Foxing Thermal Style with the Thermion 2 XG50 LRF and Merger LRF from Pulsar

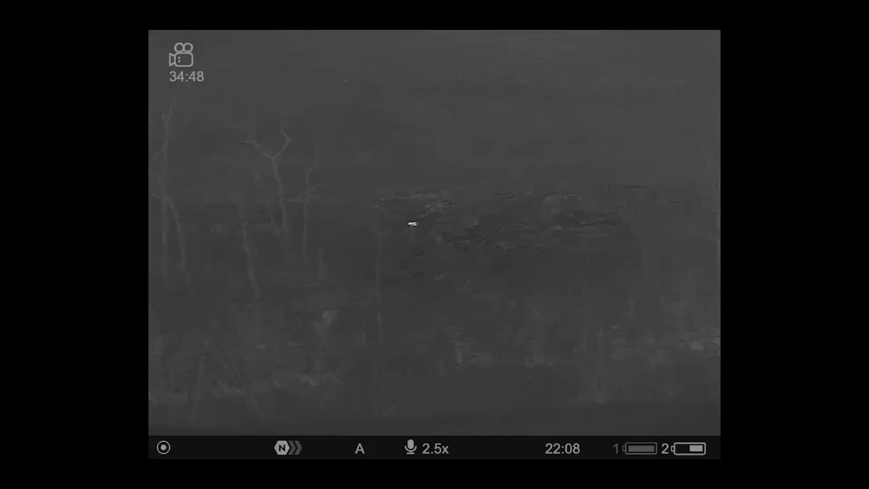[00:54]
got back up there the other night seeing a few foxes seen
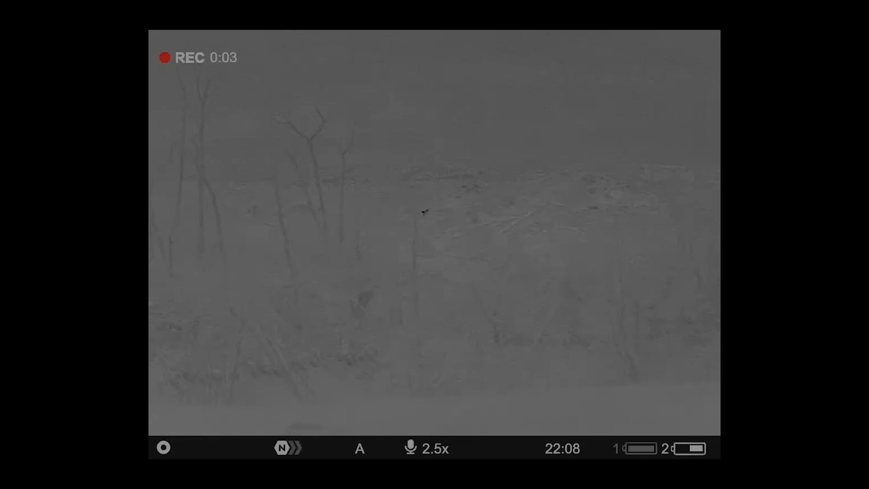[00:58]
first one i've seen sort of milling around just over the boundary of my permission over the other side of the valley about
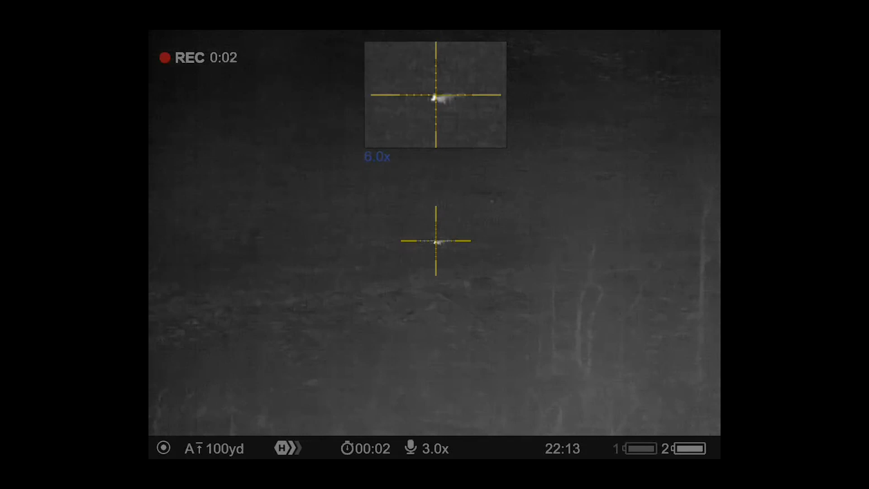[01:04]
250 yards so i filmed him for a bit with a merger and then flipped the xg onto him
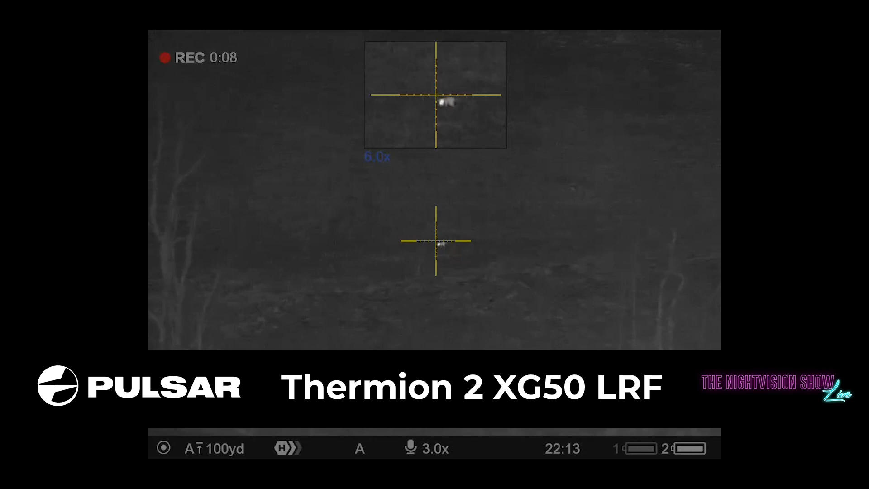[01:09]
as well see him mooching through the tree line nice and uh clear obviously not on my permission so he got away turned around saw another one scouting through right at the top
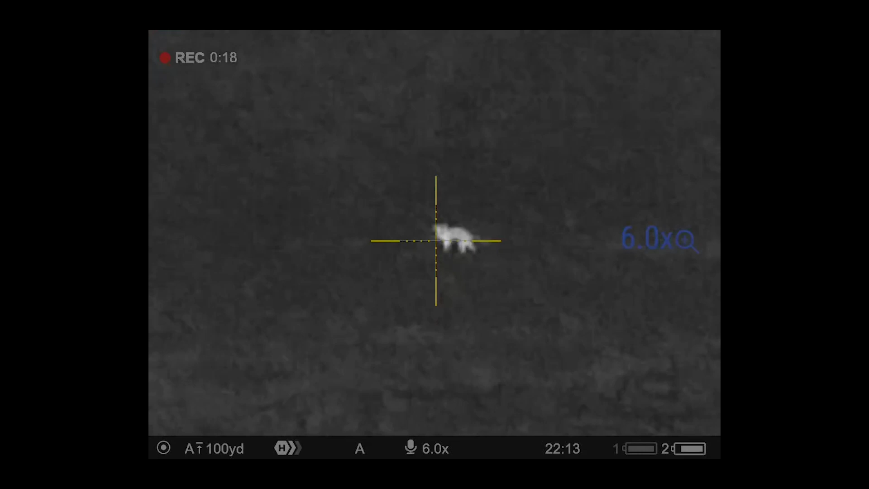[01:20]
of the top of the hill again not a safe shot on that about 400 yards just transiting through
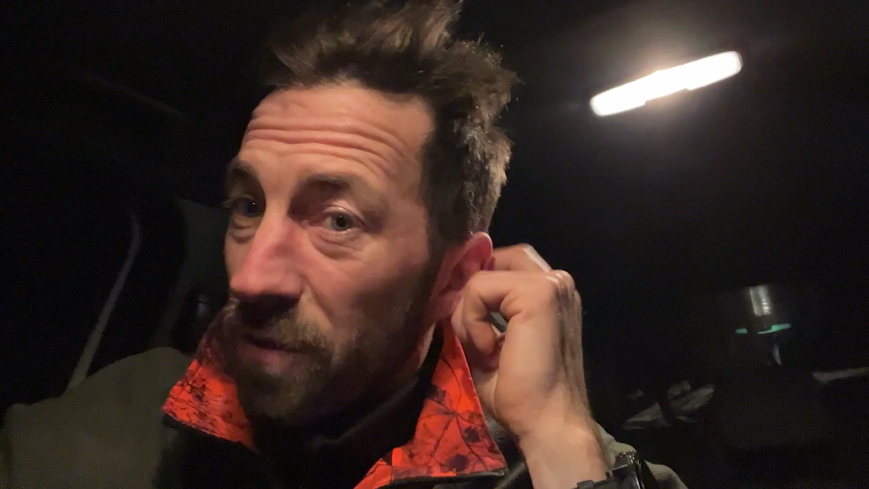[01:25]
not um not paying any attention to the caller uh and i saw another one and that disappeared
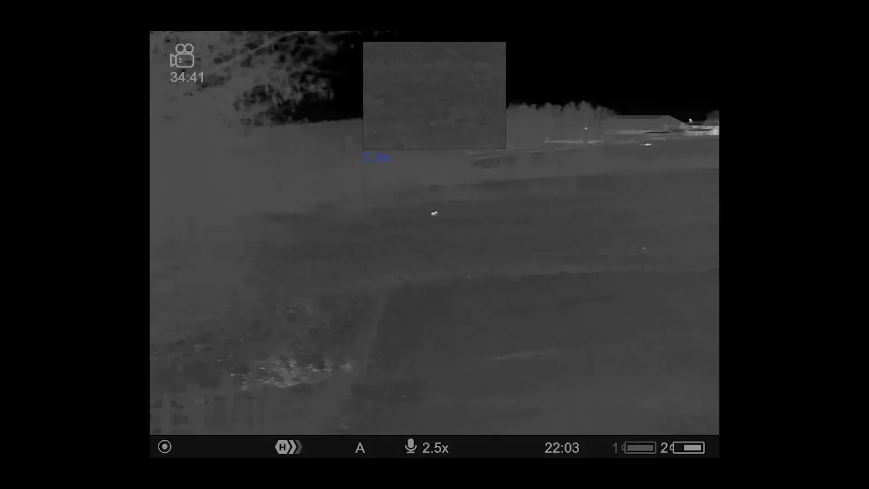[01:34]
off in a long grass somewhere and i couldn't see that now i was watching another one on the other side of the valley that where it is my permission where
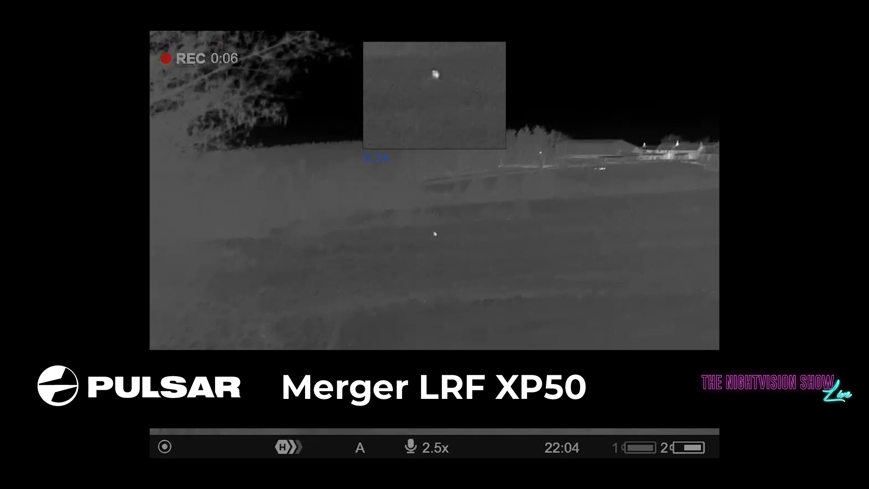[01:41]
that field changes um it was about 580 you can see him mousing about and
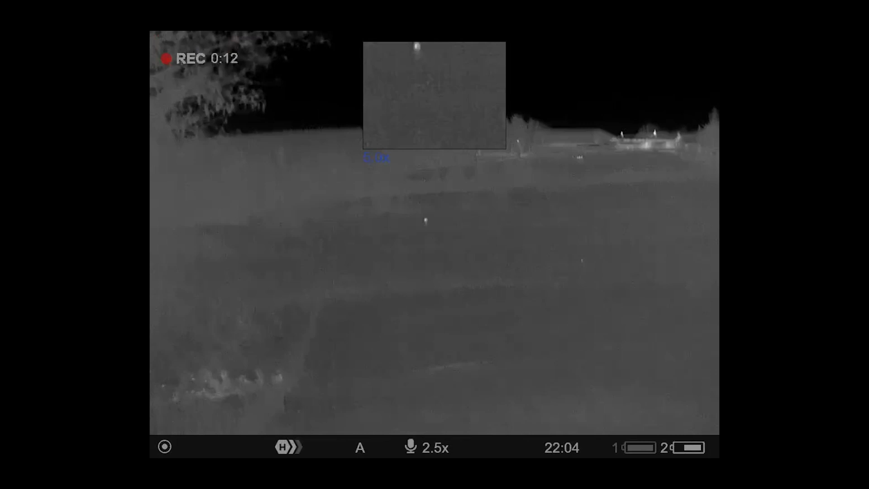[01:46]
then he disappeared into the valley and then i was sat back up going back up towards nearer the farmyard um i had one come in
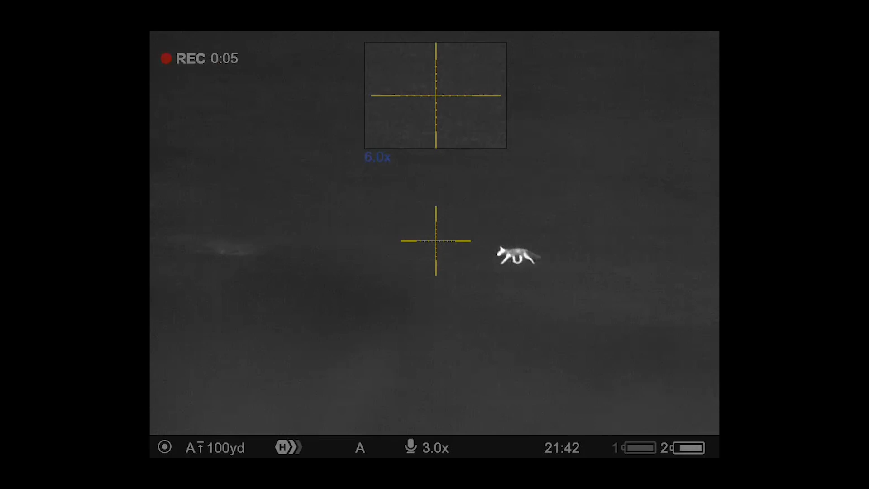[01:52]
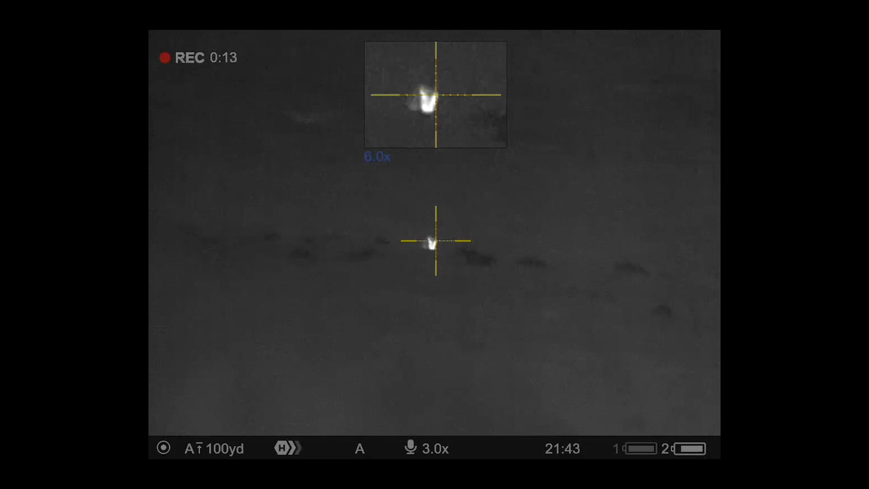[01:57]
a bit too close he come in about 87 yards but i didn't have any muzzle clearance on the wall and as i went to move he
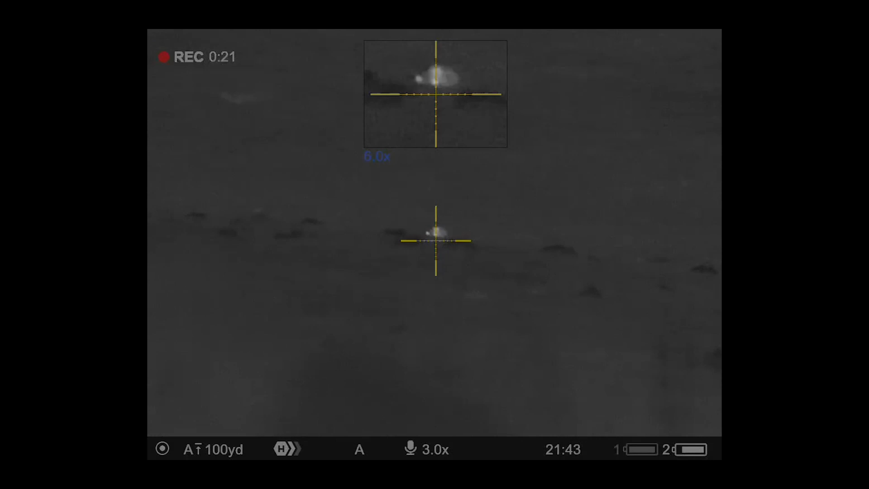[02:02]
uh he winded me and he was gone so i started making my way back up to the truck up to the
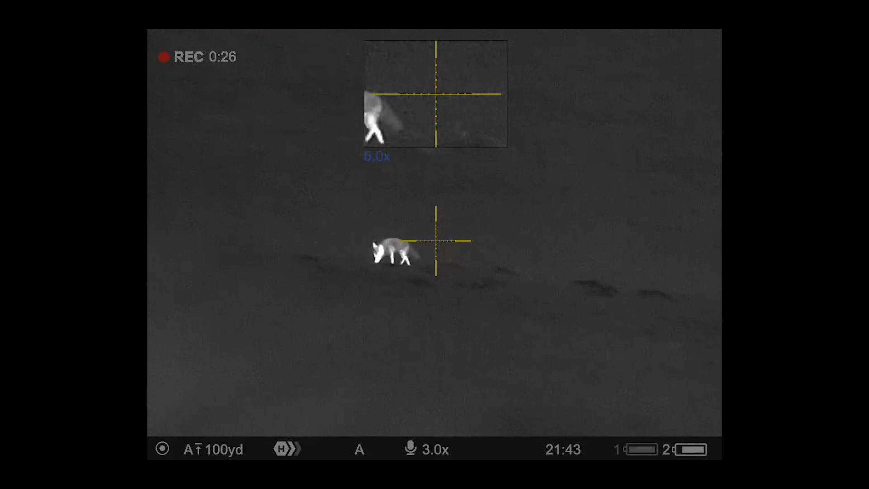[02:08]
farmyard uh turned around and i could see one coming up from out of the valley again and then i'll i was watching him for a while i see him moving and i see him moving and then i saw him turn got him side on yeah and that was a that was a cracking shot with the xg so just
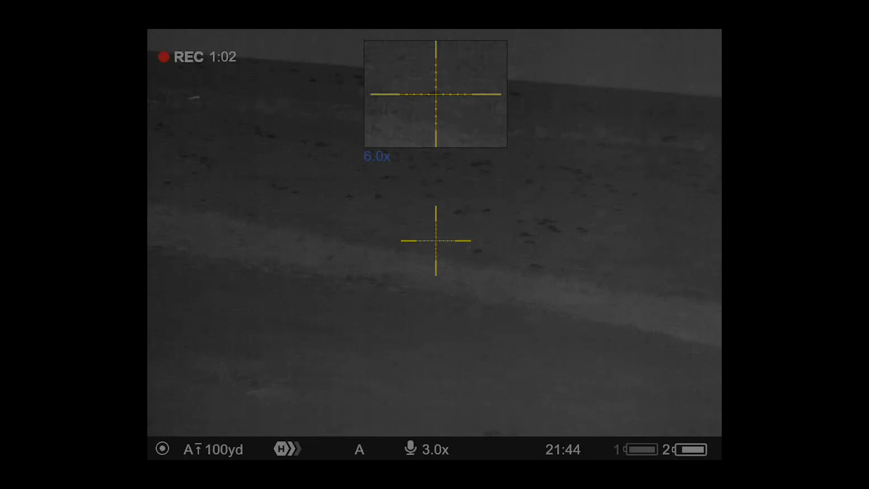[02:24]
proves what what that says on the tin for for doing being a long range varmint being a times three to 24
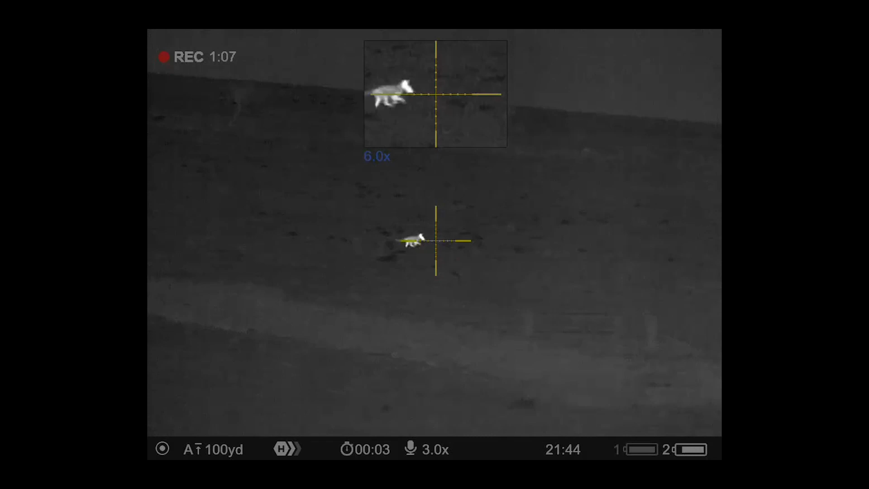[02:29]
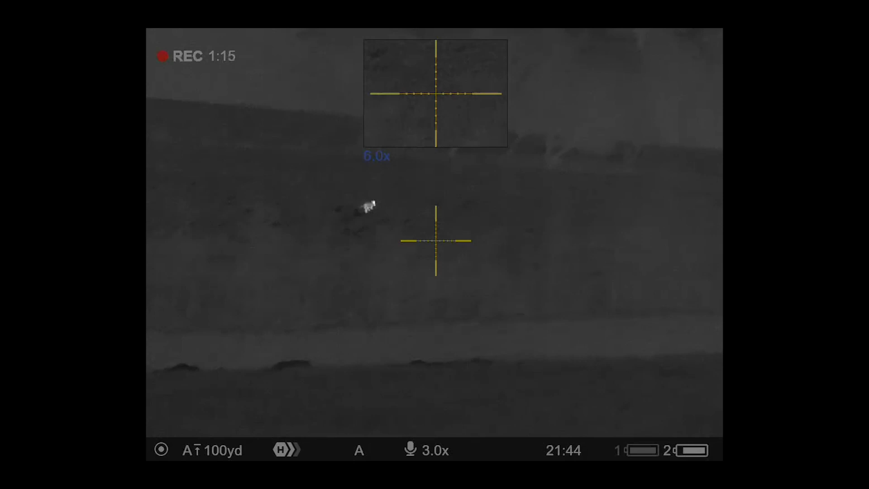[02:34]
uh zoom on that and then um for the closer range shots sitting on with the um
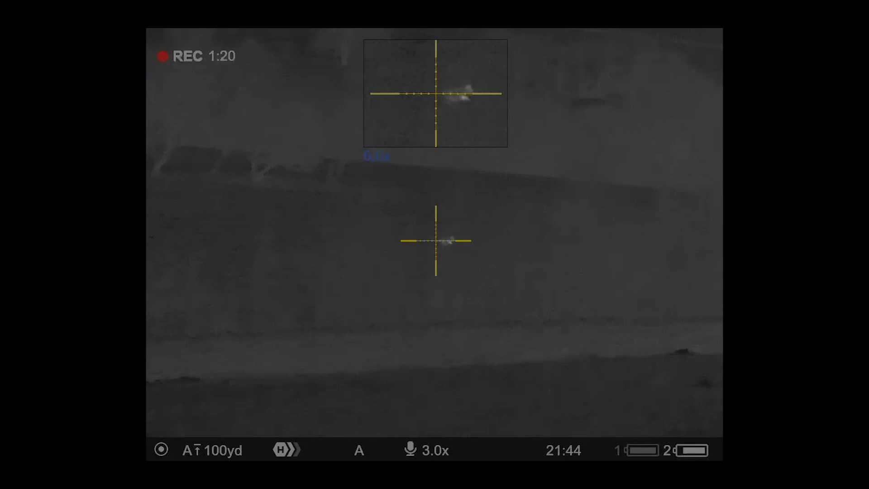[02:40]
sort of like time the times three you're still getting the perfect image details clear as day uh as good as any like the xp models or anything like that um and then
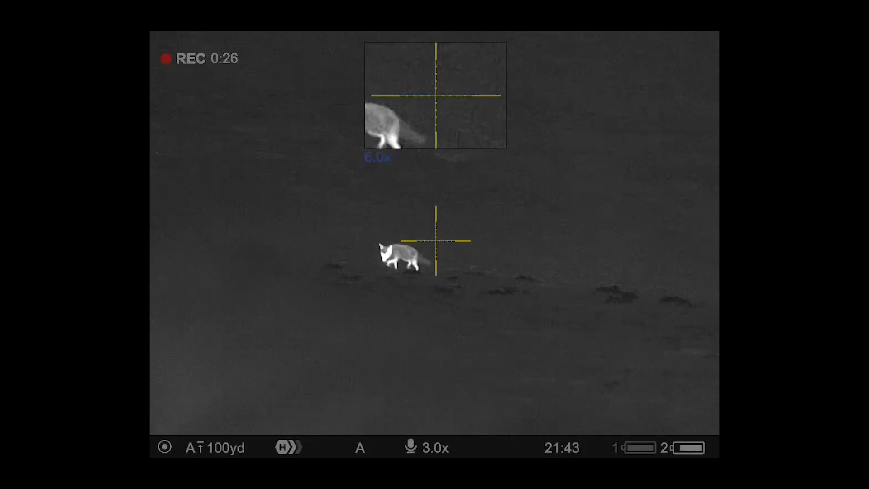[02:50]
and then you gain your quite
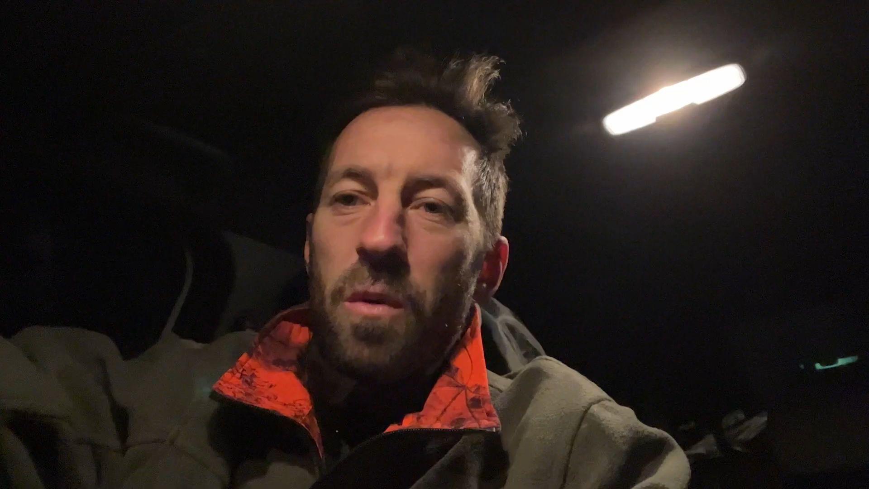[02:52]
your you retain your quarry detail which is the is what you want when you're zooming in so perfect there on times three and times six in picture in picture it's perfect all going
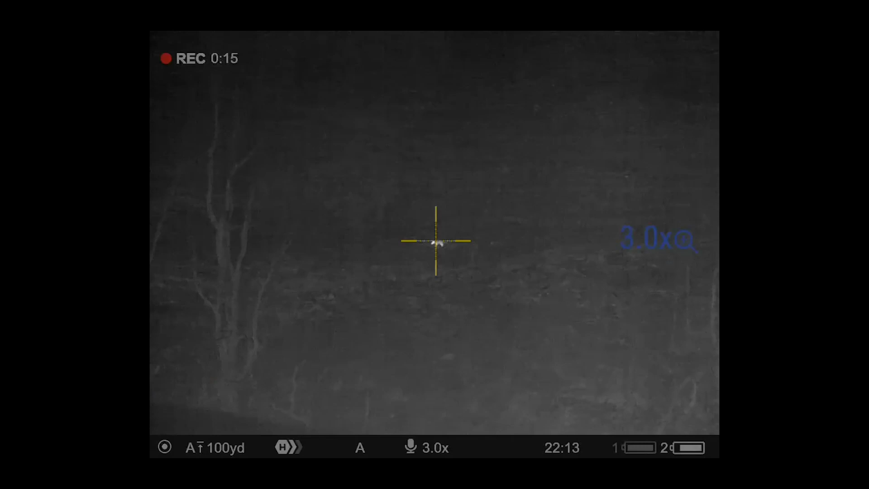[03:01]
up to times eight times 12 even is about the right balance times 24 it's
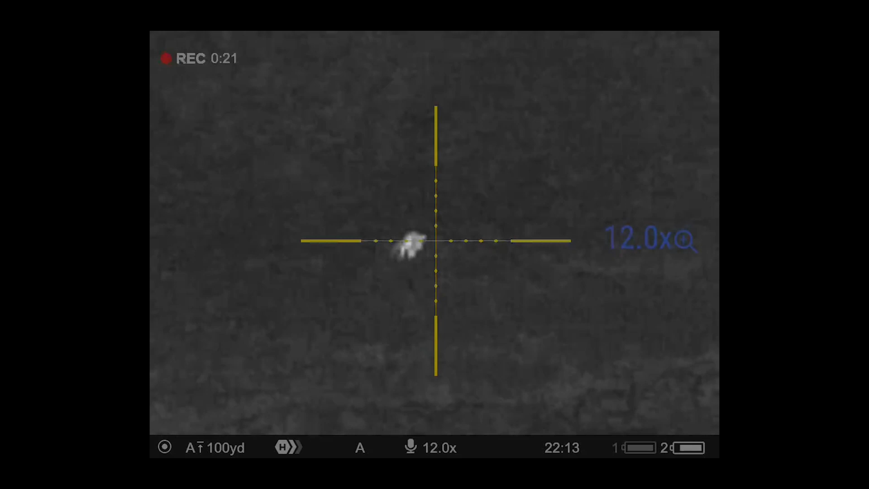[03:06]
a bit too much but so far i'm really loving the xg so yeah one thing i forgot to add on that one as well uh